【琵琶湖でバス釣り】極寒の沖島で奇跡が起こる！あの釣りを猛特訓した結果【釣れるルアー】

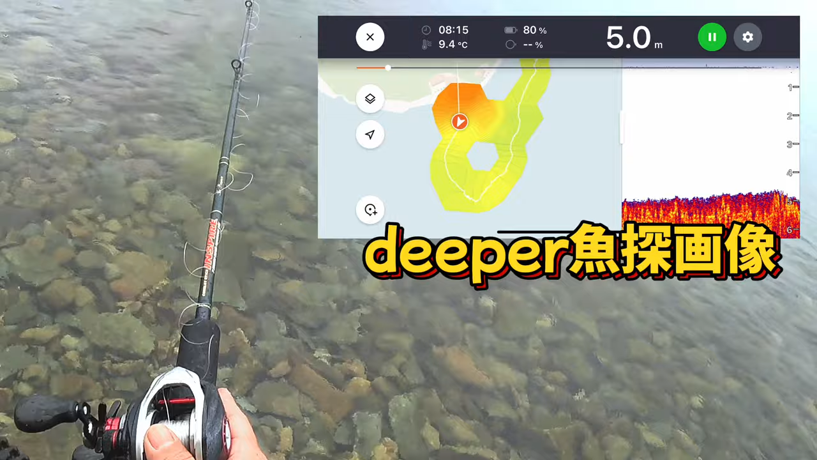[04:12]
On screen: depth 5.0 m, water 9.4°C
はい、というわけで、南端入ってみたんですけども、これね、あの別の日なんですけども、ディーパーを使ってこの投げてるあたりの水深ですね、調べた画像があるので見てもらいたいんですが、岸からドエントをするとこの 5,6 メートルぐらいにルアーが落とせて、でそこから一気にね、浅いところに来てっていうね、そんな地形なんですけども、深いところに入れて駆け上がりの下と、その駆け上がり上がっていくところを狙うね。
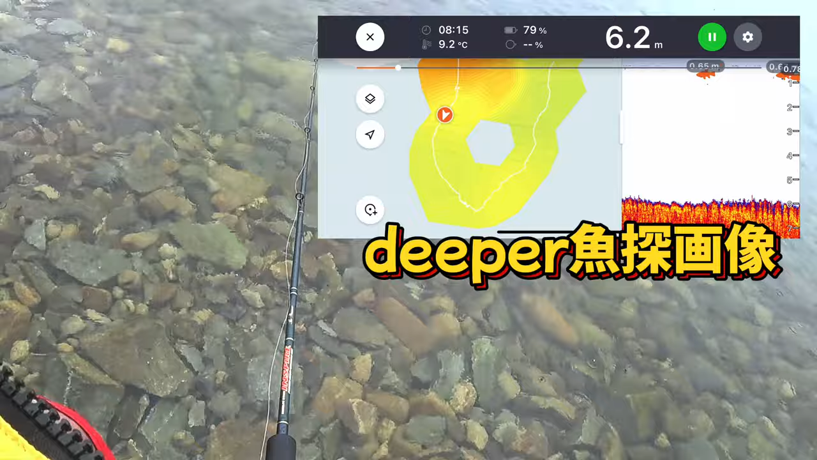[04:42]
On screen: depth 6.2 m, water 9.2°C
この展開で釣れたこともあるんで、まずは狙ってみておりますが、前日にはですね、3キロとあと2900ね、そんなのが上がっている沖島なので、まあ、ここをスタートして、まずはいろいろ回ってみたいと思います。ここら辺のね、地形はこんな感じですってのがディーパーで見ることができます。
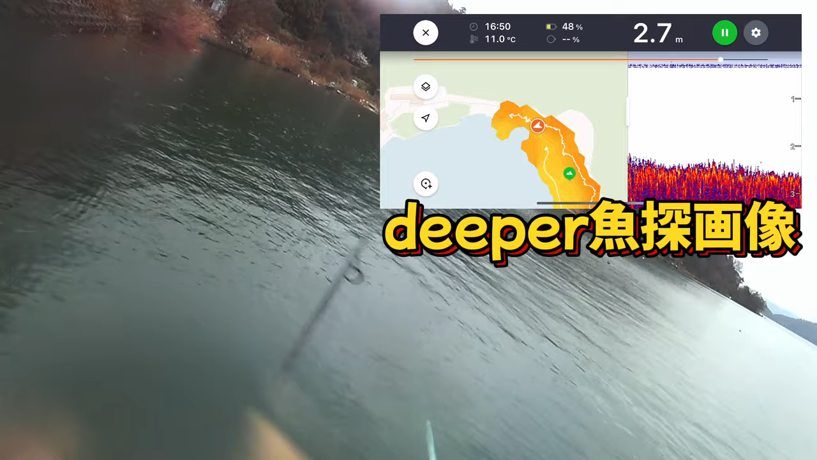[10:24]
On screen: depth 2.7 m, water 11.0°C
それから岸際の駆け上がりという感じでなだらかに駆け上がってくる、そんな地形のところに入りました。それでもって狙っているのは、まあ、回遊しているですね、春のうろうろバス 雨の力も使って結構
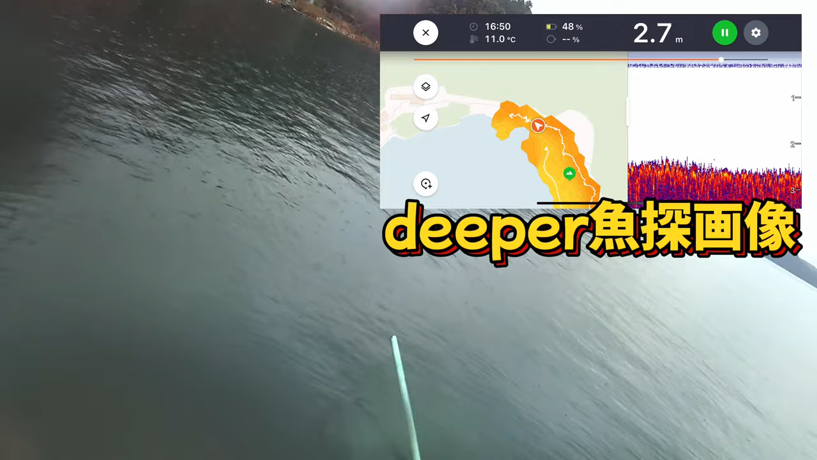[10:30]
On screen: depth 2.7 m, water 11.0°C
岸際に接岸しないかなということで、この取ったところは11度って出てるんですけど、当日もねディーパー投げたんですけど、この雨の日はね9度とか8度とかね、非常に、冷たい温度にまた一回下がってっていうね、そんな状況で、釣りをしてみております。で、このねディーパーの画像はこれアーカイブみたいな感じでそのクラウド上に残っているのを、今ね見ているんですけども、
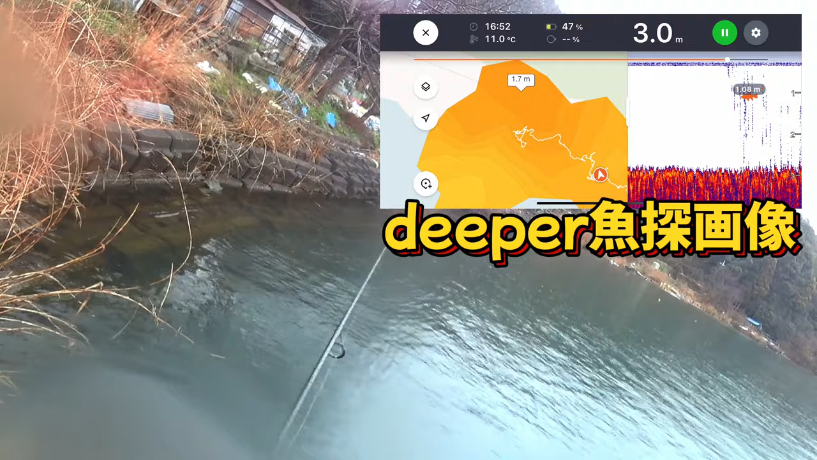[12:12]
On screen: depth 3.0 m, water 11.0°C
この遠征中も目まぐるしくですね水温が、まあ氷水温ですけども、コロコロ変わっていったので、まあ結構寒い日が続いていたんですけども、その中でもどうかなね、ここ何度かなとかね、水温チェックするとやっぱり風裏のシャローフラットとかでね、他の風当たり面より幾分か水温が高いとかね、まああとは投げてる、都合でその、
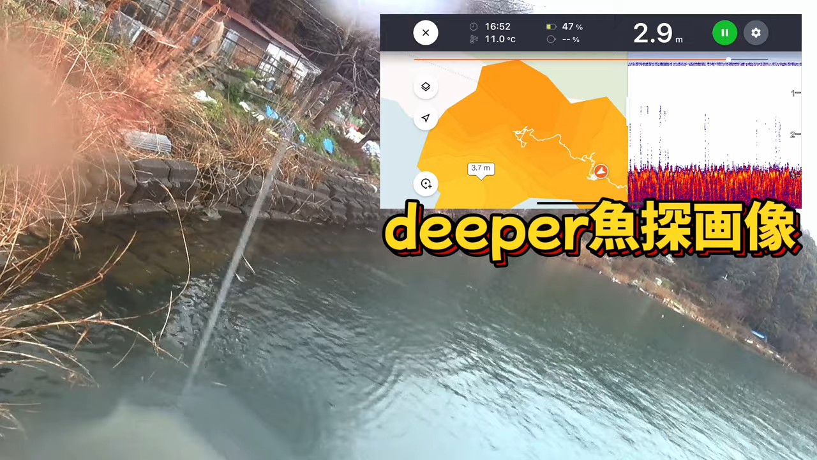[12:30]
On screen: depth 2.9 m, water 11.0°C
あ下になんかベイトフィッシュみたいなの映ったなとかね、この時はねずっと気になっていたね、あのカヤックで前日出した時ですけどね、沈船の位置なんかもねしっかりとね、マーキングすることができたんで、